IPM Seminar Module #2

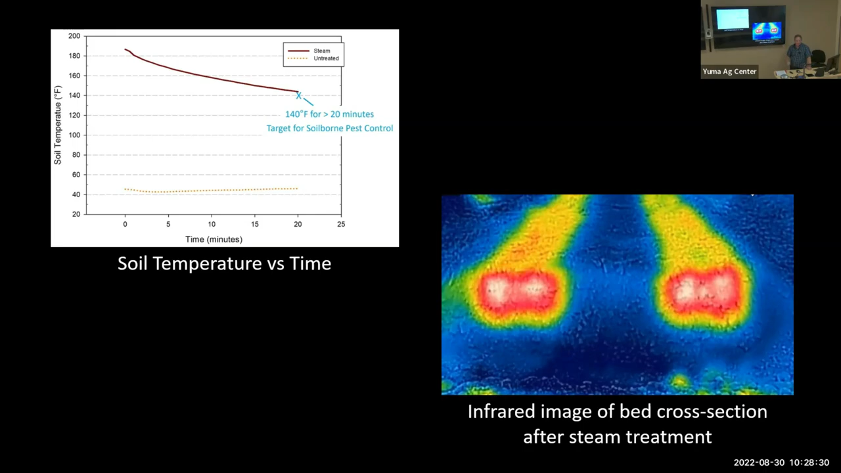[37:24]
I guess I'm kind of proud of this slide. We did a nice job of controlling and maintaining the heat just in our target band, 4 inches wide by 2 or 3 inches deep. So over the last course of the last couple of years, we conducted a series of trials both here in Yuma and also in Salinas, California.